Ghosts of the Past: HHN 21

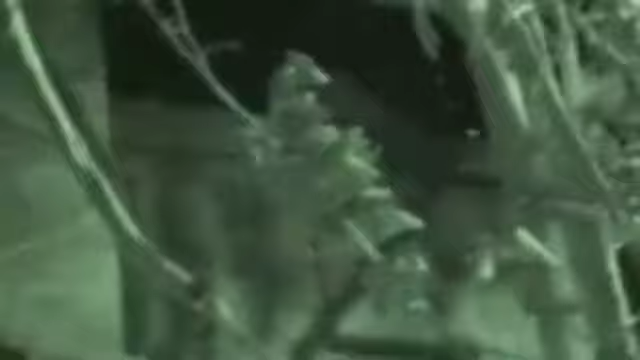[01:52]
in the front there, but there are some houses.
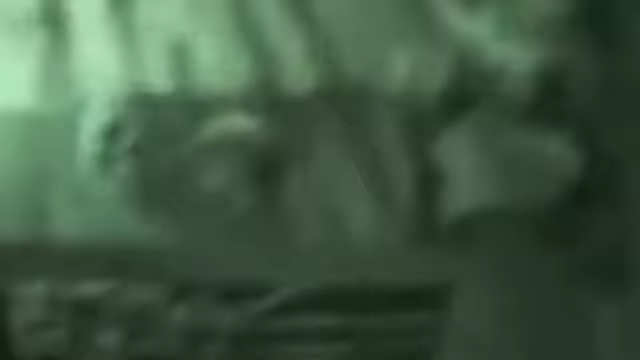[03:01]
Just because in the earlier days of HHN, there's a good scare right there through this crypt.
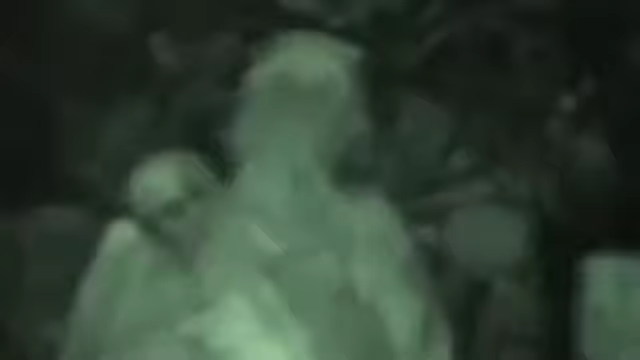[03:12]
And another good scare right there.
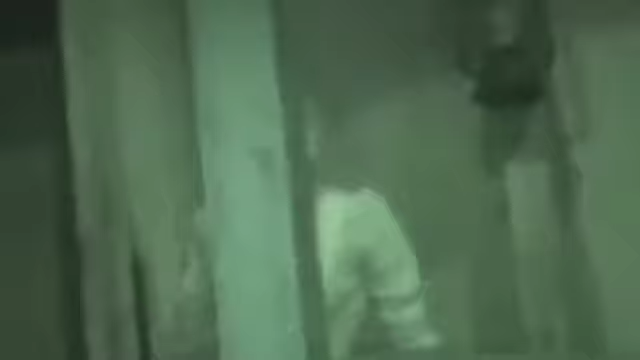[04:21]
This was a good, you know, a property that still holds a lot of weight. And these Nightingales were dressed up as you walked through the trenches. And you hear that constant gunfire.
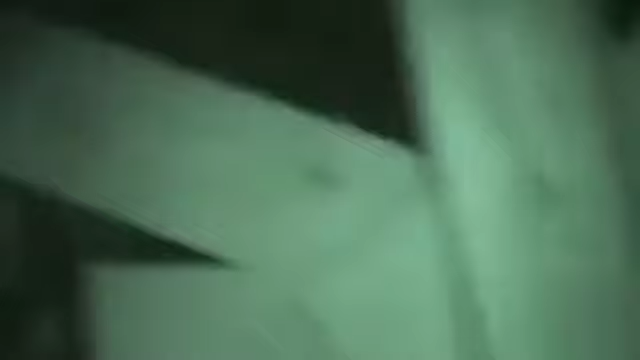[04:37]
There's one.
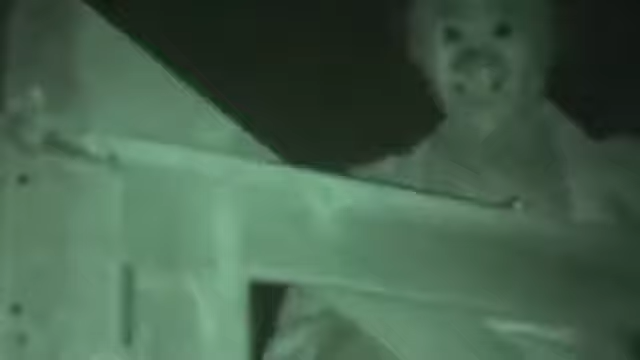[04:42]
There's a good look at one right there. And there's another one. That's a good distract, double-sided scare.
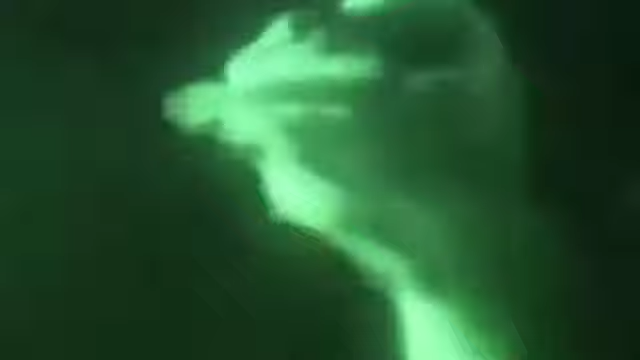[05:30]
Damn, one of the Nightingales is on. They got them on pulley systems.
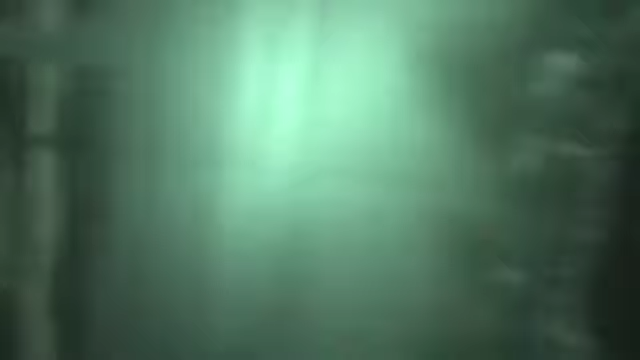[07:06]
Hawthorne Cemetery, whatever that first one was.
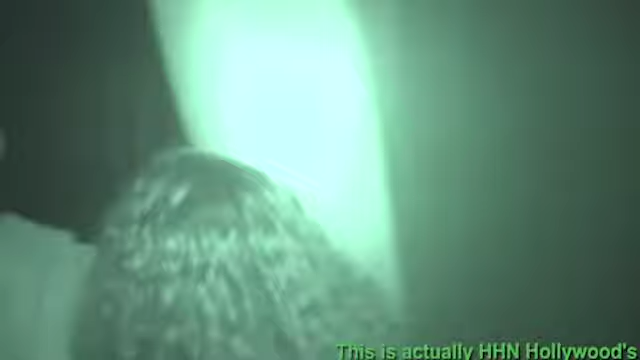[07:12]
And you can see, this is actually HHN Hollywood.
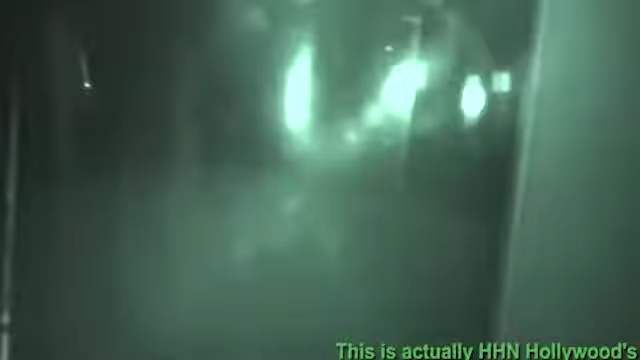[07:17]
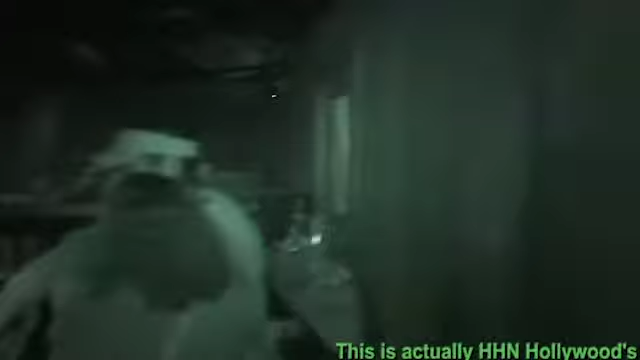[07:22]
That room right there, walking through that, that was wild.
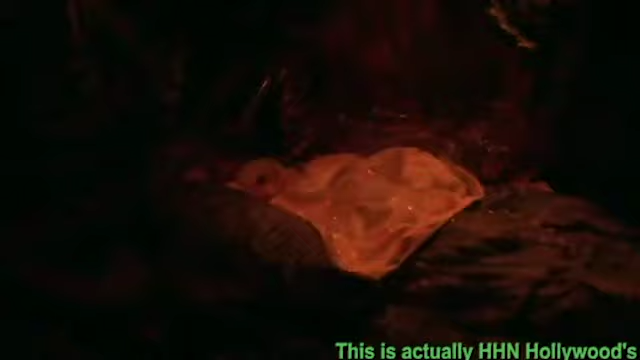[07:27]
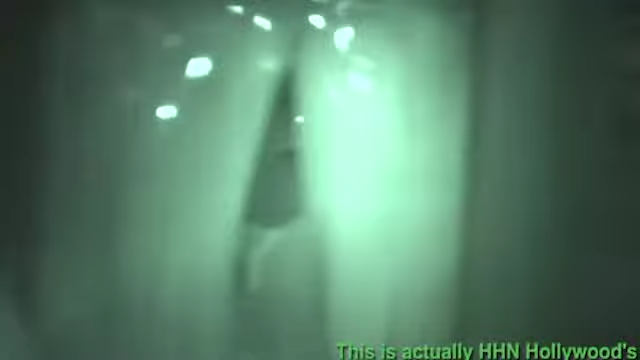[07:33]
The puppets in this maze, and I can't speak for HHN 21, but the puppets in this thing were so
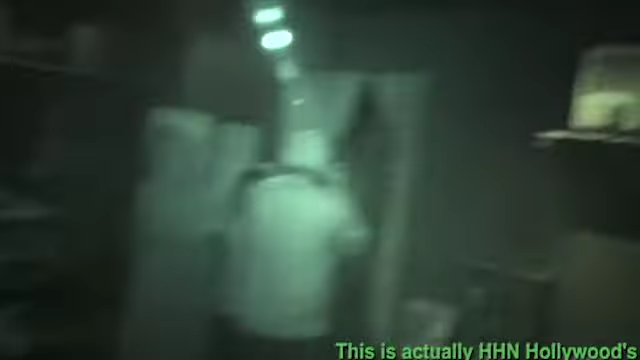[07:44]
elaborate compared to anything else we had seen at the time. As we're going through the hospital ward, it made for
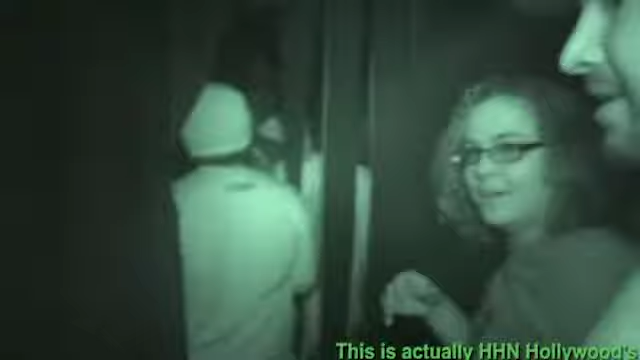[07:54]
like an incredibly wild, surreal experience.
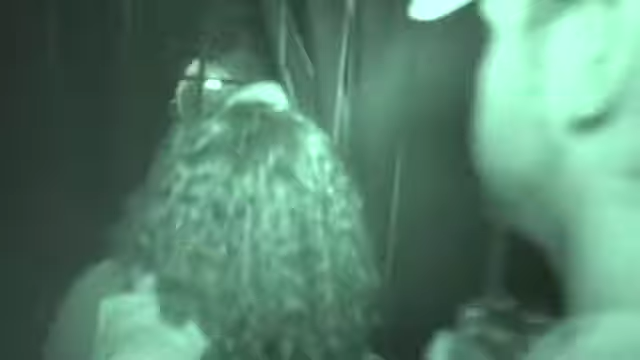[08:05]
And this just kind of shows you the difference of what was allowed at the time.
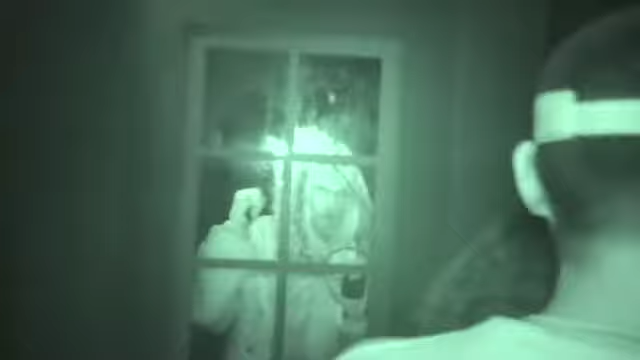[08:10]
One of the frozen guys just pounding on the window.
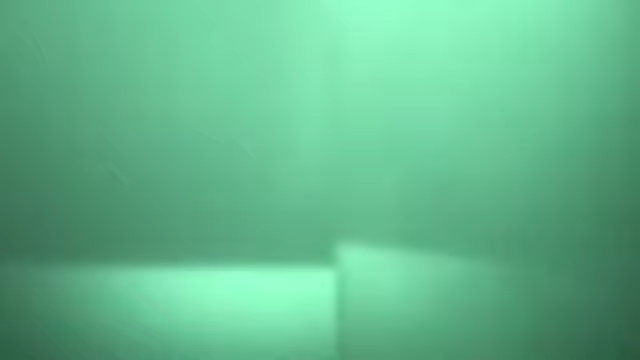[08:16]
Like, Hollywood really didn't care.
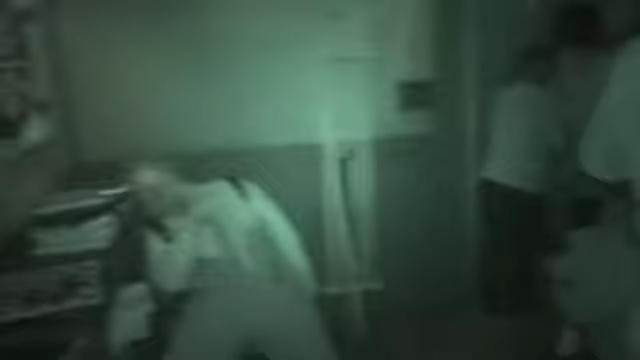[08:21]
Yeah, that thing was gnarly. There was another guy, he had like a hand puppet thing.
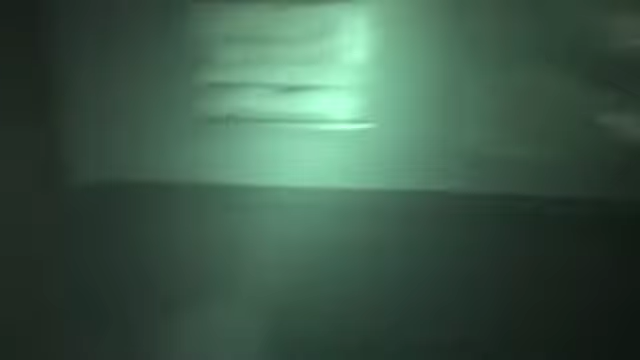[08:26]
He would burst into one of the rooms here.
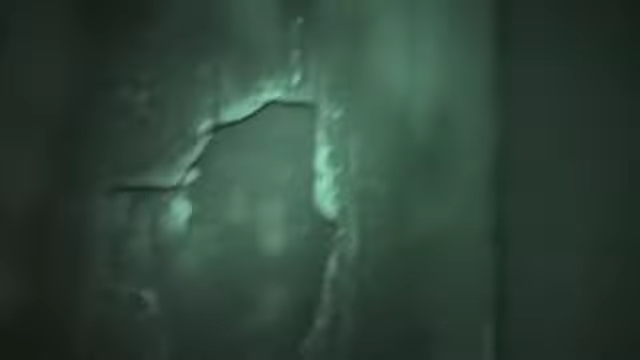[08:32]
As to what necessarily was allowed, like,